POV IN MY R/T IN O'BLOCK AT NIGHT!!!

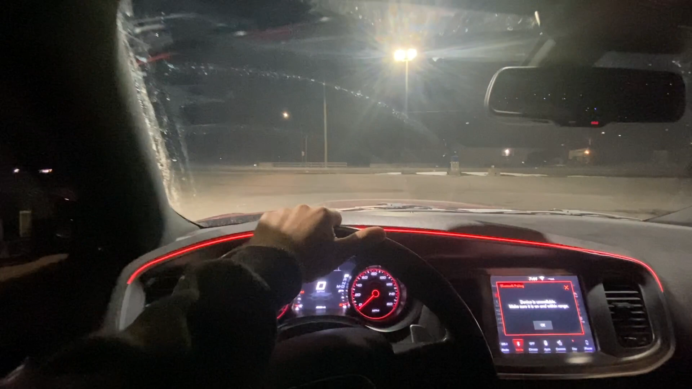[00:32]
but yeah i'm gonna go ahead and catch up boys once we get to this uh to our destination make sure you like and make sure you subscribe this is your first time on my channel let's do it hi youtube so we have reached the destination as soon as we turn left right
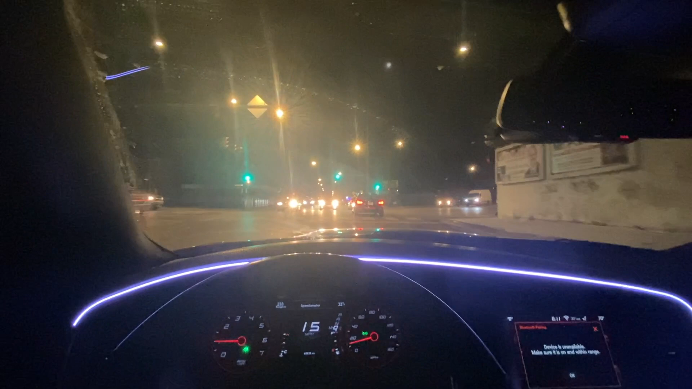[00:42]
here we're just going to be in o block wait i'm gonna show you the whole thing where it says you know the parkway garden because that's actually what o block is it's called parkway gardens but damn we are here this street right here is the streets king von used to walk on okay i i think look at that's old block right there a little biggest if y'all ever wonder what old black looks like
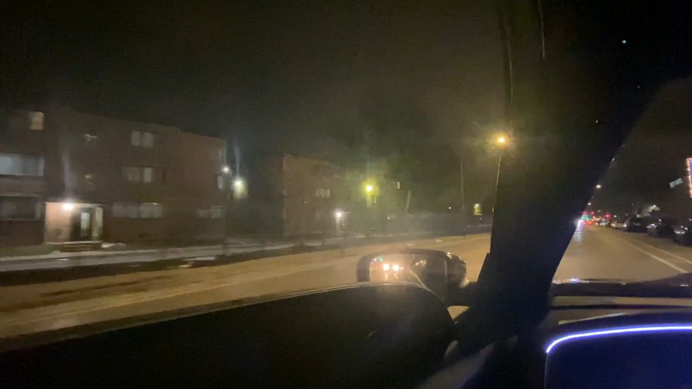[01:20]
this right here is the whole all the buildings all these remember all the little dirt king von all of them used to be right in here that's the entrance this is where six line was at too low key this is the whole old block though there goes parkway gardens where's the king von oh right here you got king von rule oh this is this old block for y'all look at the cops out here at auto zone look at these sheisty ass man
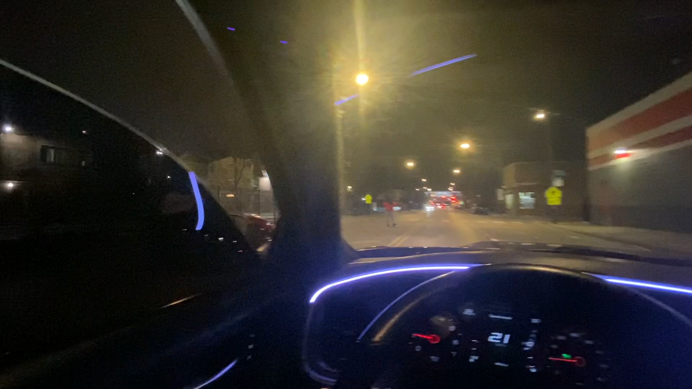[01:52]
let me give you a little we're gonna make a u-turn to come right back right here oh wait let me put this in sport more for y'all uh oh should i turn here i don't want to go into them dark roads no cap i'm trying to stay my ass on the busy streets fuck all that
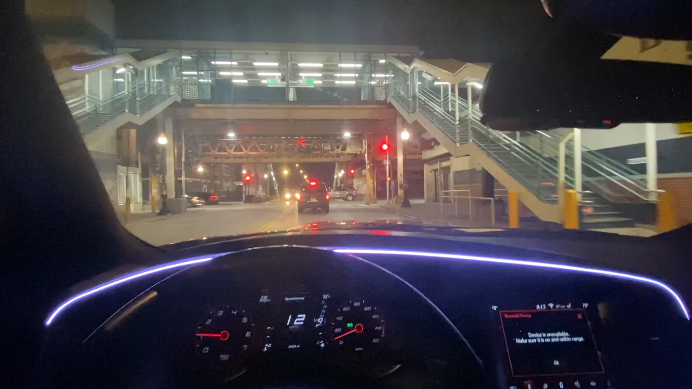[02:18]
this 63rd you can see up there you see that let me zoom in for y'all
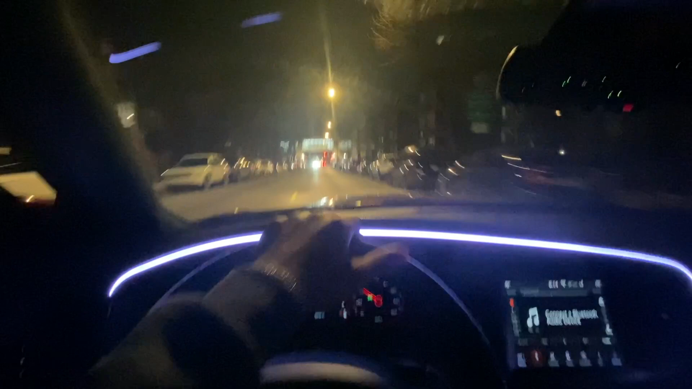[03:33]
damn i know niggas is gonna be looking at my car who the fuck is this uh-oh we're gonna go down this uh old block street again one more time and we're under the little tunnel get you guys a little pool maybe this is scary no cap i'm scared just because it's dangerous
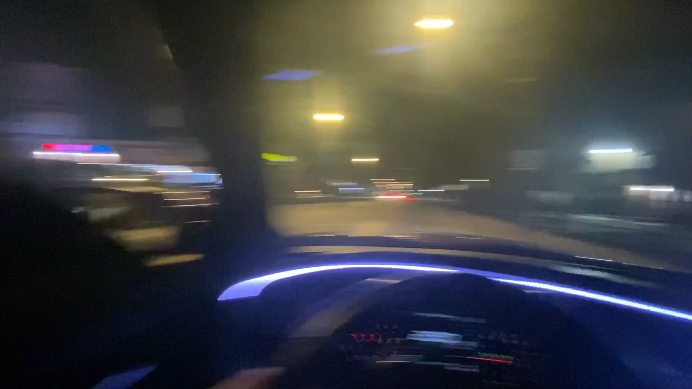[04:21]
but yeah for the ones i'm wondering what o-block looks like it's the whole o-block section right here parkway gardens this is where six line was at when he pulled up
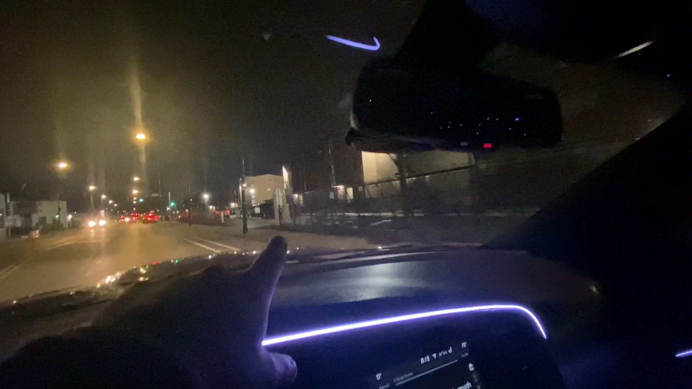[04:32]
oh wait no right here at this entrance oh i'm glad it's not right here perfect
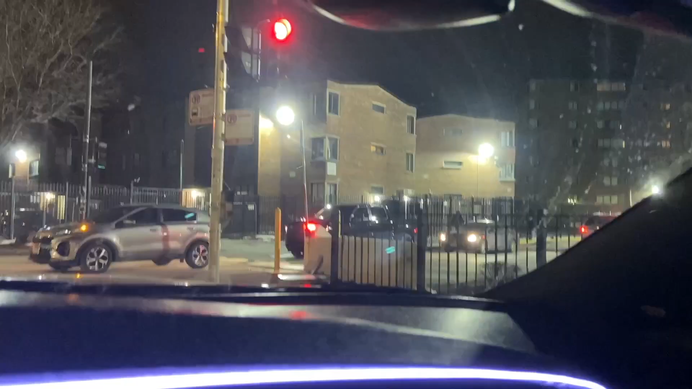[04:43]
that's the entrance into o-block damn this is okay this look sketchy all these cars coming out with tinted windows i don't want to look at them niggas i'm just here as a visitor misters i just closed the gate what the what is that i don't know some cars don't go through i didn't even know they had that there to be honest
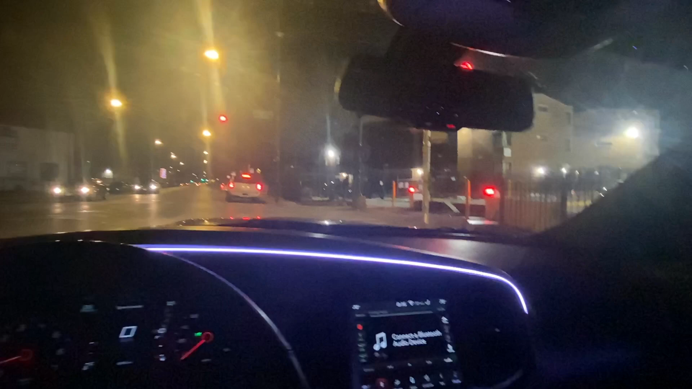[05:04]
all right we're gonna do another u-turn and come back and i'm gonna take your boys to 63 real quick what is that look out these guys is me one of them got a gun in their pants for sure we're gonna pop another bitch so we're gonna go ahead and pull over right here oh i just hit a bumpy ass road all right we're gonna pop another one right here another little bitch once this street clears up damn i should have went
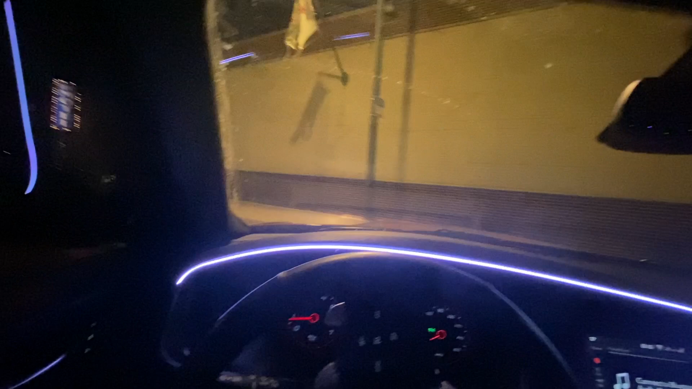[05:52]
all right let's go back again one more time through here i'm gonna roll down the window so i can hear the car a little bit shit ah this gears me i just heard this over here
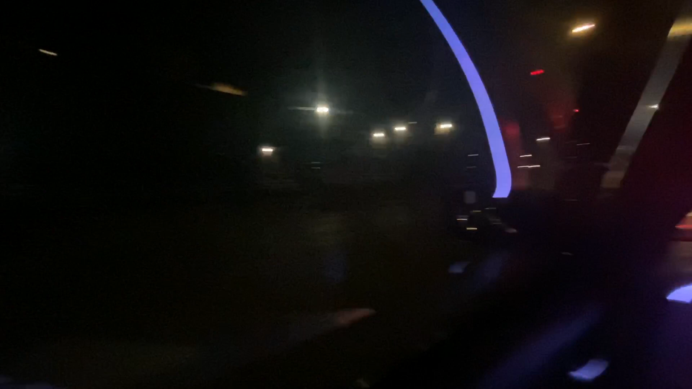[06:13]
this lady right here just cut look you can't even see her ass dark ass tense should i peek it over no i'm not nope i'm not even gonna do that i'm scared of a bitch over here let's see i don't think you could even see that but here
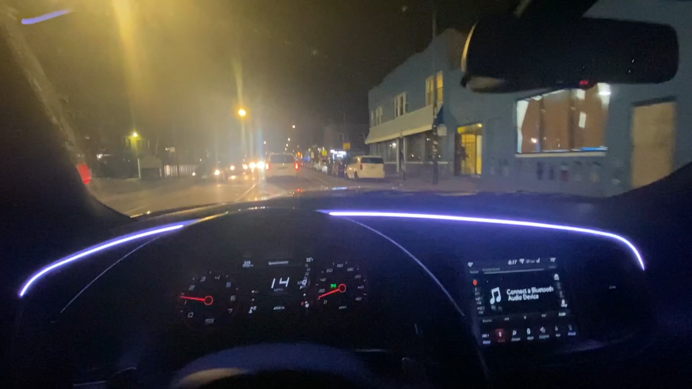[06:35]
goes the king von moro where is that where is that oh it's right here see if you get a good look at it you gotta wonder how it looks like
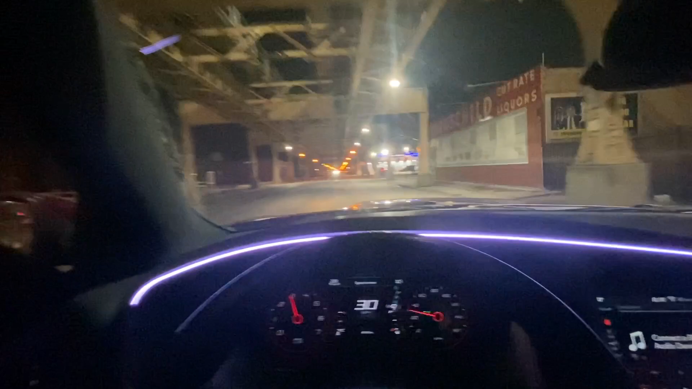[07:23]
oh my god what is this this is vernon no we we're gonna go to where the fuck is it at oh i'm over here not even looking at my camera how it is this is all 63rd right here but this is we're going to 63 in saint lauren that's where the whole fvg dug situations are at
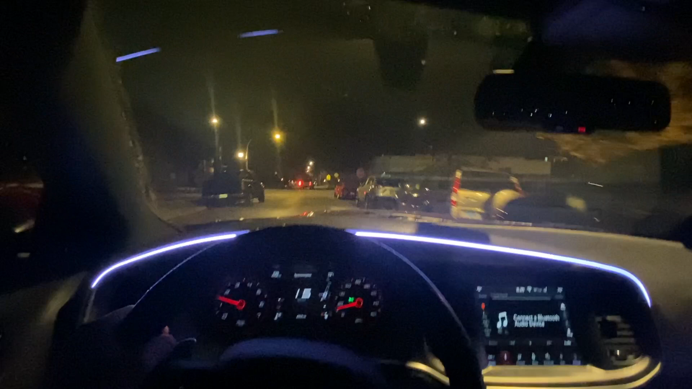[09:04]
down to the left you had all little dirt
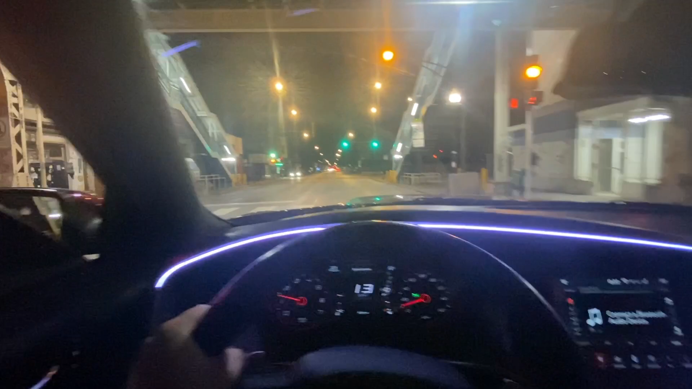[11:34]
now there's a camera here so i guess is that a cop oh no bro i've seen these blue lights i've been thinking they cops all right no cop but this car still might be posted up right here to our auto zone he's just waiting for some shit to go down let me show you guys the farm rule again